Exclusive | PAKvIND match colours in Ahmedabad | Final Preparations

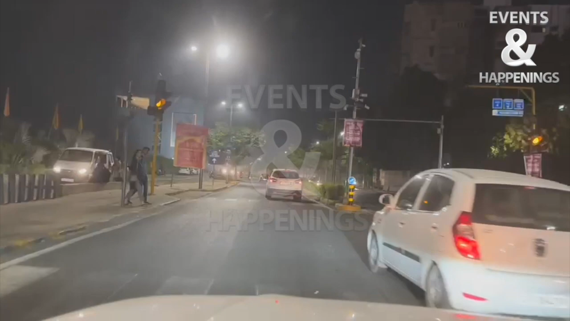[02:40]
ये एक्चुअली वी आर जस्ट पासिंग रिवर फ्रंट से जा रहे हैं हम लोग, जो नया नया बना हुआ है, दिस ओल्ड अहमदाबाद है,
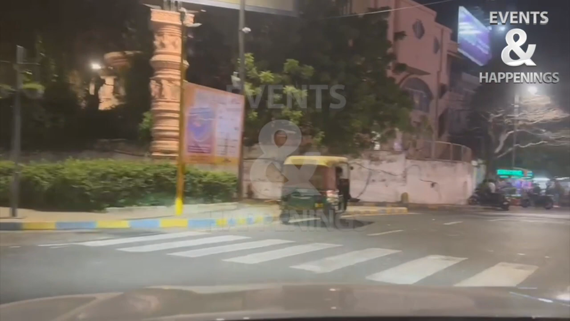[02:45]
और इनका जो होटल है वहाँ भी है, ऑन वे जा रहे हैं, तो ये नेहरू ब्रिज होके जा रहे हैं, मतलब इनकम टैक्स एरिया है अभी।
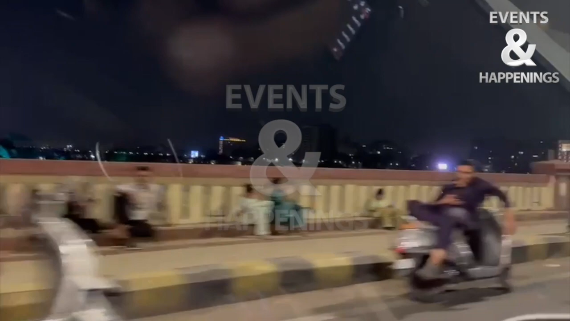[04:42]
ये रिवर फ्रंट है जनाब, ये यहाँ की नाइट लाइफ देखिए, और यार जागता हुआ शहर है ये।
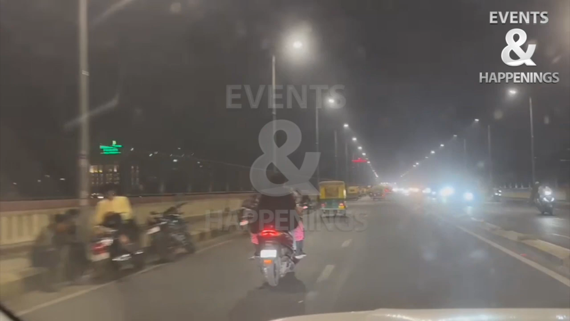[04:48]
वीकेंड भी स्टार्ट हो गया ना, इसमें कल पूरा छुट्टी रहेगा, मेरा ऑफिस बंद है, मेरे फ्रेंड्स ने सब ऑफिस बंद कर दिए हैं। ओके तो सब लोग कई लोग बोल रहे हाफ डे करेंगे, हाफ डे का भी क्या फायदा है, मजा ले लो आज, आज से ही मजा शुरू कर दो।